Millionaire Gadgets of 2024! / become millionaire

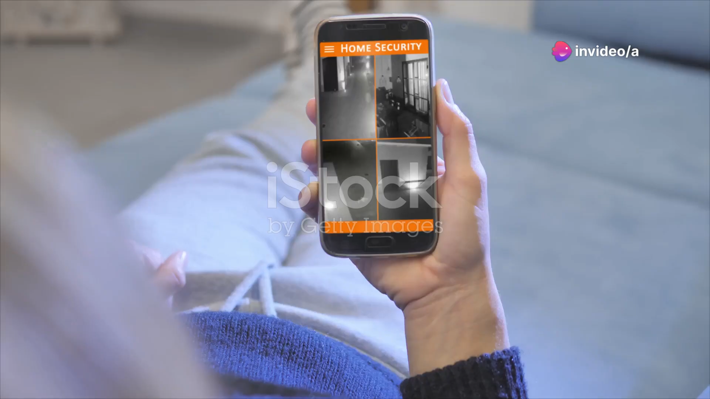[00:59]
doorbell integrates seamlessly with your smartphone giving you full control and a live feed right in your